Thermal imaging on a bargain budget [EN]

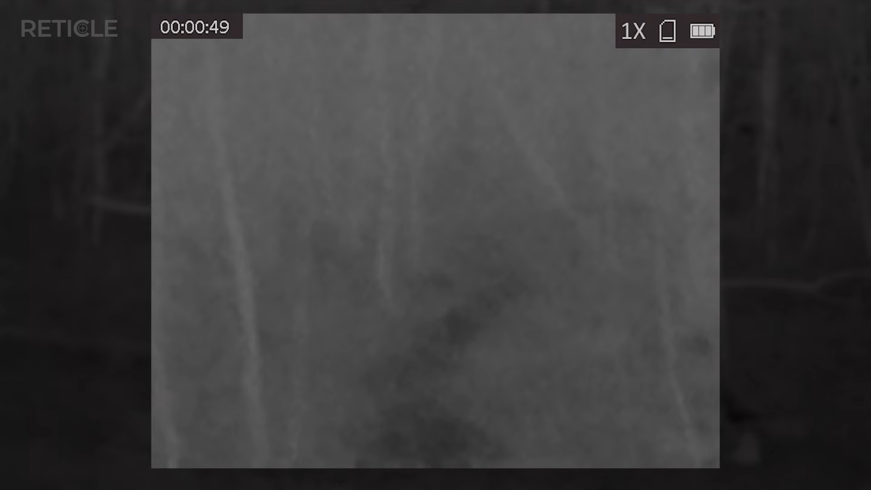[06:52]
LC-06 gave you that nice wide angle, there was barely any structure visible.
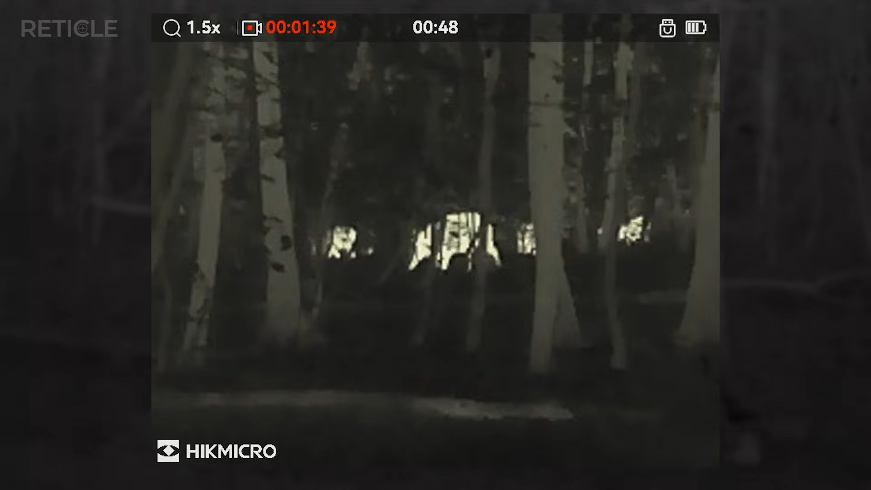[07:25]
6 big ones and 4 piglets. By this point,
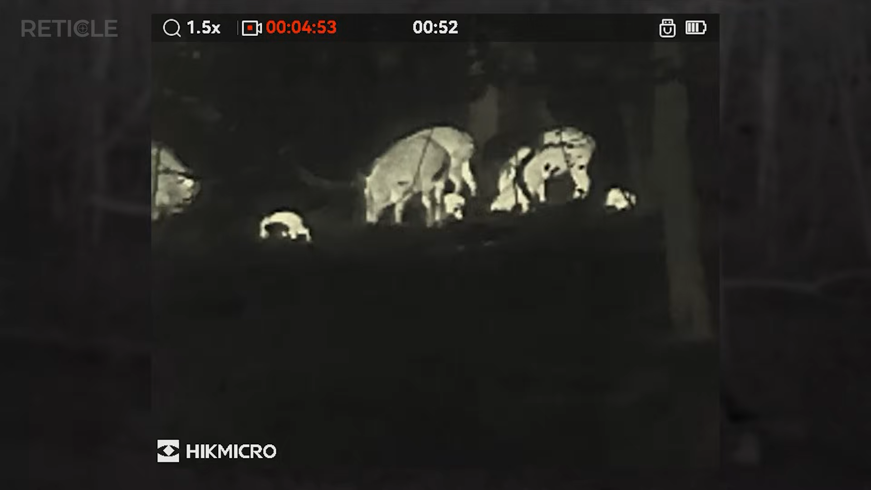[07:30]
I'd already written off the LC-06 and focused on the LE-10S and wow, it really stepped up.
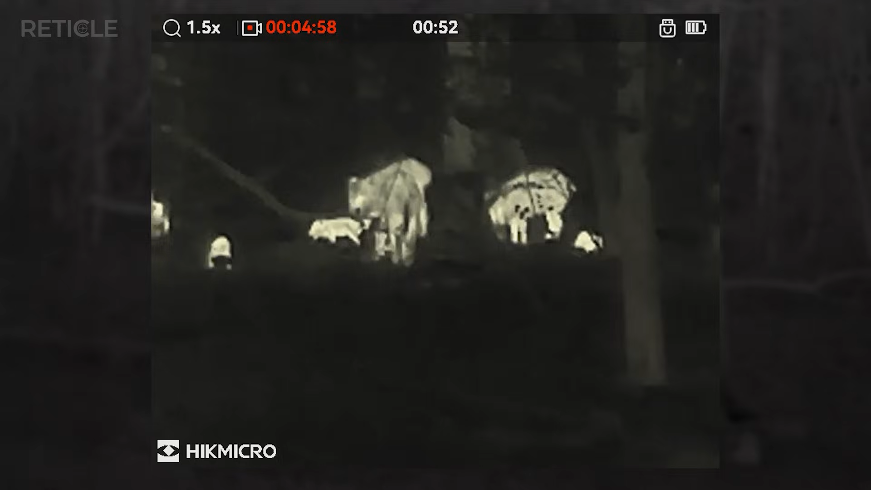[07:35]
I stood just 25 to 30 yards in front of the group. No wind. Perfect setup. And for a device with just 256 by 192 resolution, I was seriously impressed. I could clearly pick out the leading sound. No way you could get that level of detail with the LC-06.
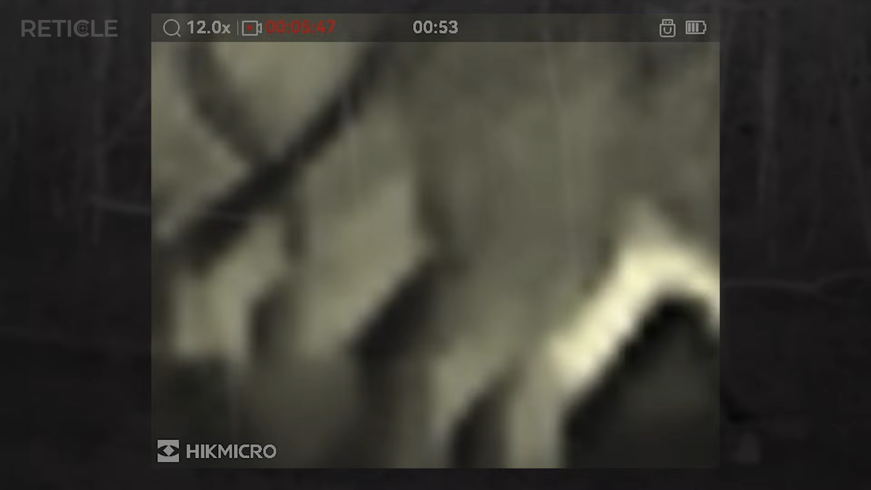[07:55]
That's only a hundred bucks cheaper.
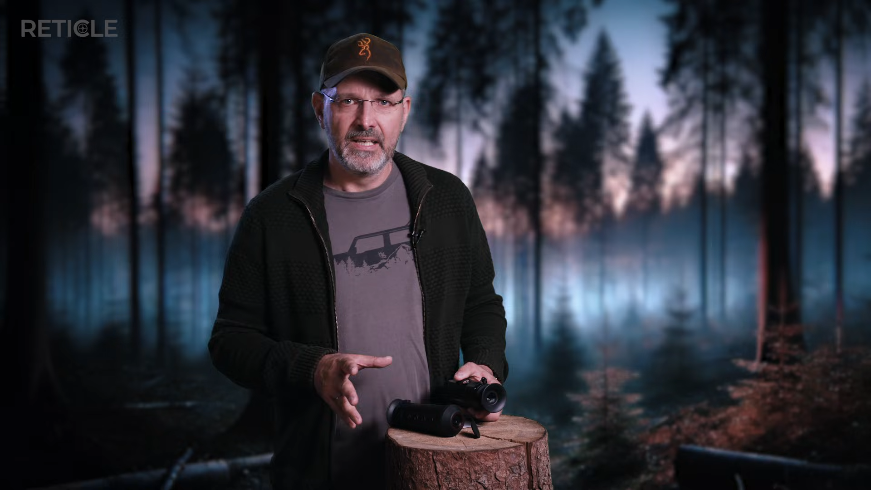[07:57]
That moment really sealed the deal for me.
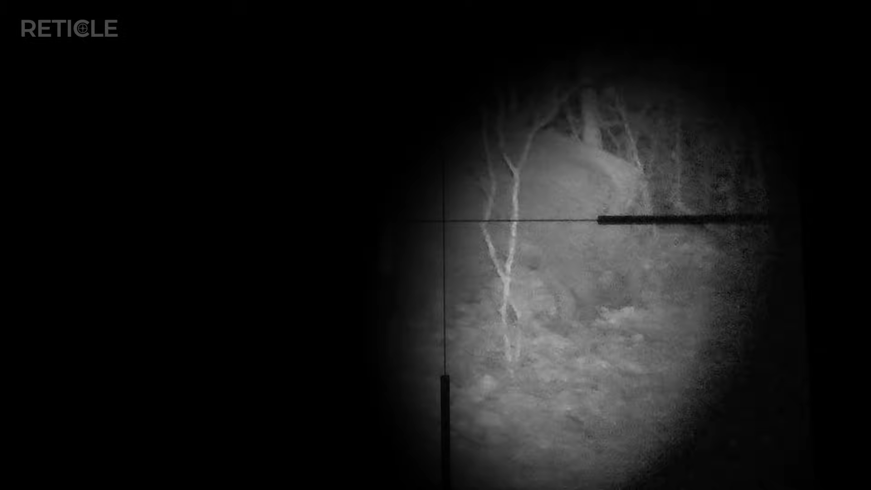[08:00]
Now we're at clear idea on the saw which made five younger ones fair game.
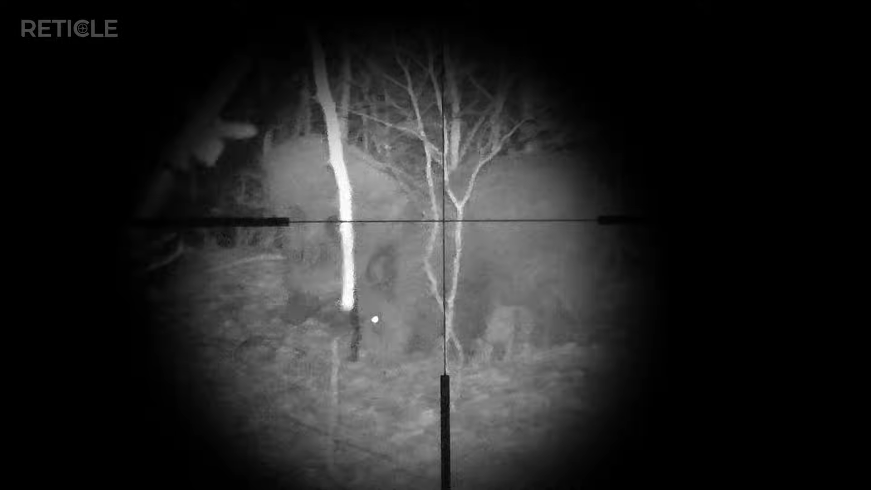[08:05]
But I wasn't totally happy with the backstop in that direction. The terrain drops off and there's development beyond that. So I passed. Just enjoyed the moment.
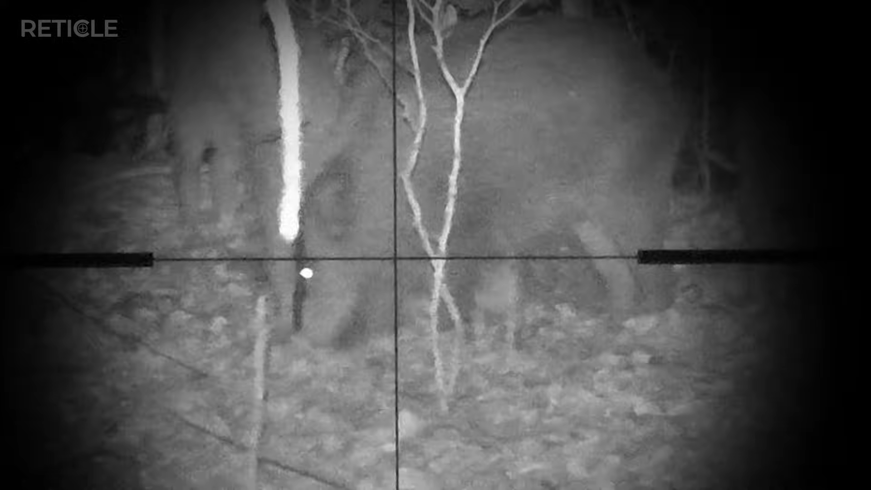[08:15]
Sometimes that's all you need. So here's my take. For 400 bucks, the LE-10S is honestly a solid option, especially for novice hunters.
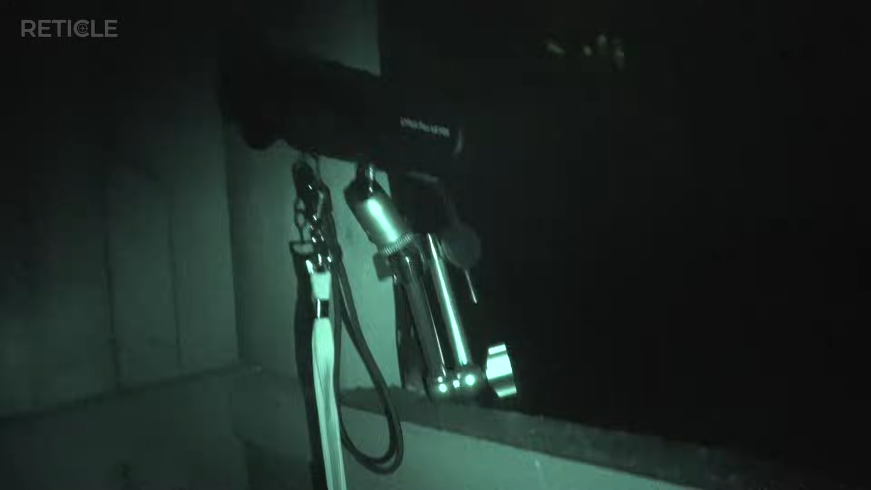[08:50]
You can clamp the LC-06 to your stand, especially near the feeder, and connect it to the app on your phone.
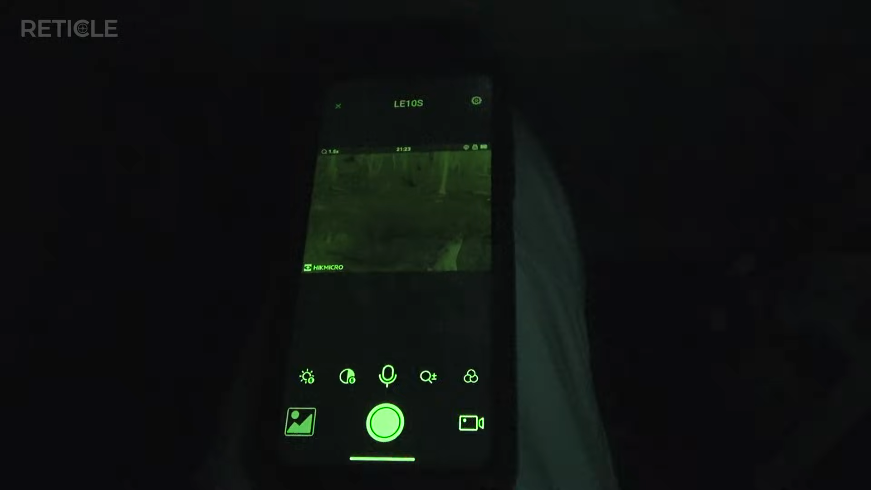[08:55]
Just lay your phone down on the floor, screen dimmed down, saves you from having to stare through your thermal camera the entire time.